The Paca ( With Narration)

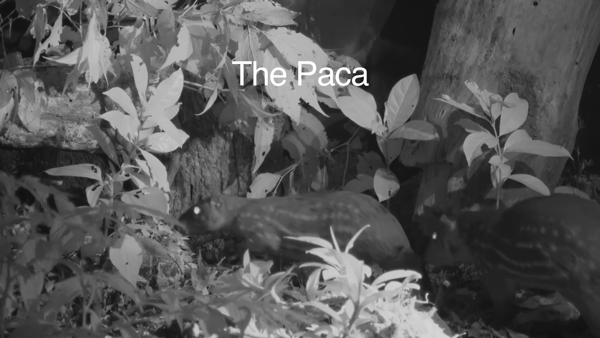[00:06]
The paca is a very large nocturnal rodent that is famous in much of Latin America for its delicious tasting meat.
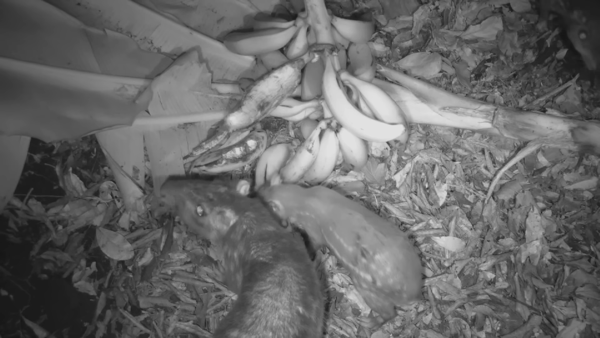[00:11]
It is known in Costa Rica as the tipi squintli. Notice the particular way their jaw works as they devour these plantain fruits.
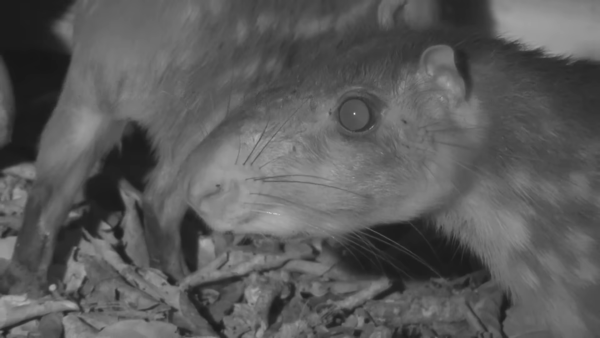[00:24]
They are strictly nocturnal and these two sets of long whiskers help them feel out their environment especially going down tunnels. Their large eyes are perfectly adapted for seen in the dark.
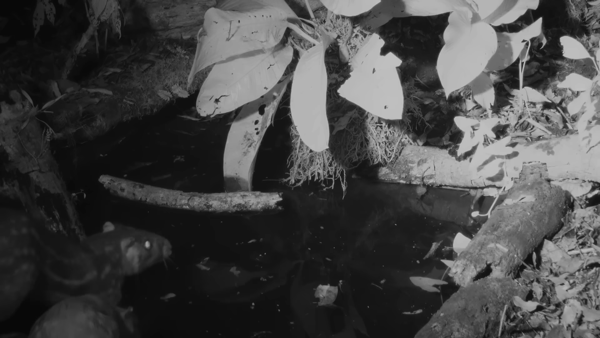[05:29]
Pakas will often poop in streams, which probably dispels their smell so their natural predators have a hard time finding them.
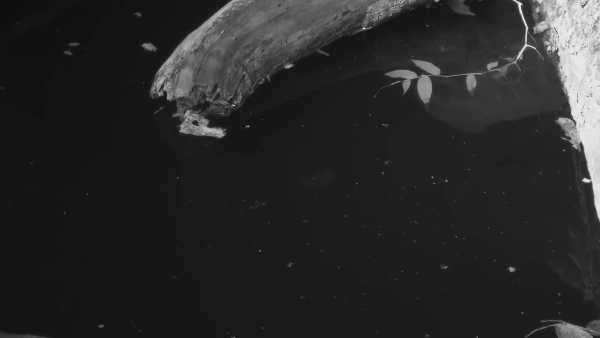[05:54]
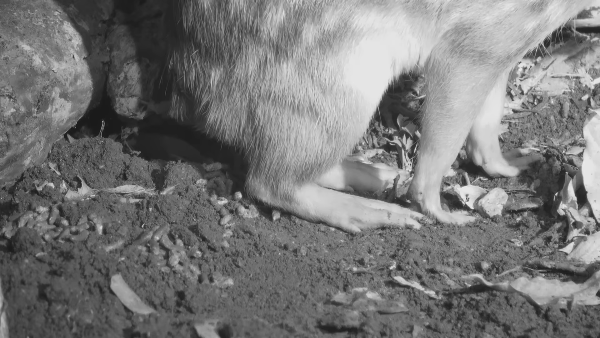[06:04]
However, poop is good too. And pakas are known to eat their own, their own poop that is, and pass it through twice in order to get out all those healthy nutrients. Yummy. And very sustainable.